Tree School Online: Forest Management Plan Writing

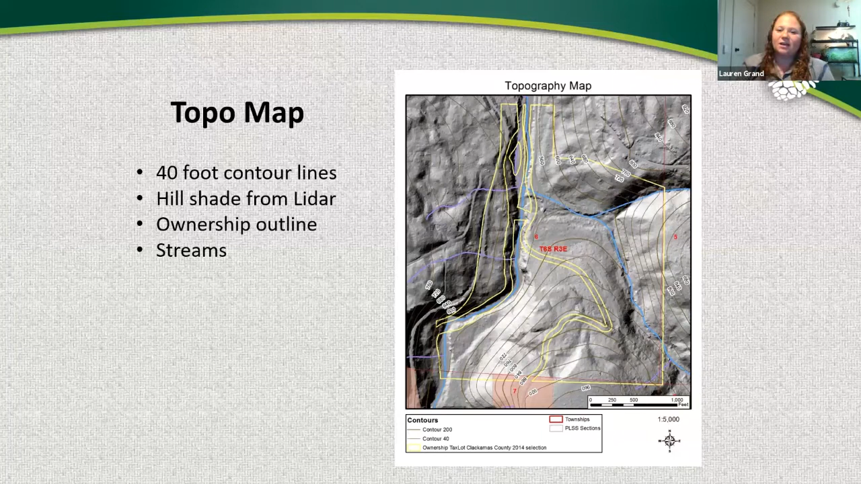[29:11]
are the steeper areas and the lighter areas are flatter. And so hopefully here the darker areas of the map match up with where lines are closer together and vice versa. Okay so soils map is also really important uh soils we often find or